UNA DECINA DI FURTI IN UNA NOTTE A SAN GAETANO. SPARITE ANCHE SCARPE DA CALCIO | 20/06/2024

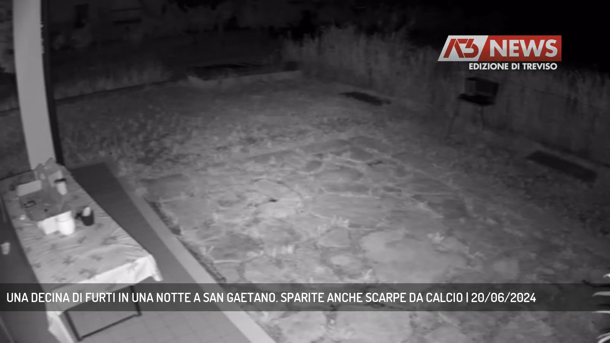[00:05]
Il padrone di casa si alza e lo spegne senza notare nulla di particolare. 30 secondi dopo ecco due individui, volto coperto da passamontagna,
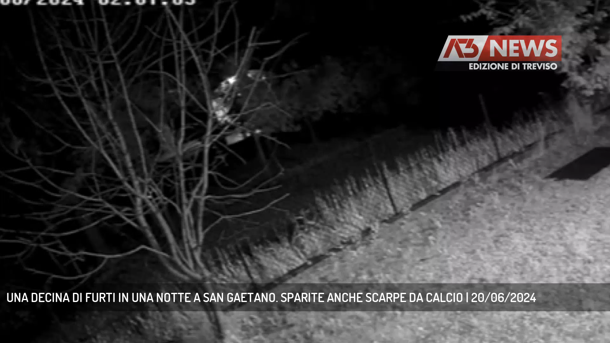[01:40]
I ladri sono poi usciti dalla porta d'entrata, spariti con tanti e gioielli. Perfino le scarpe da calcio del ragazzo più giovane hanno portato via tutto.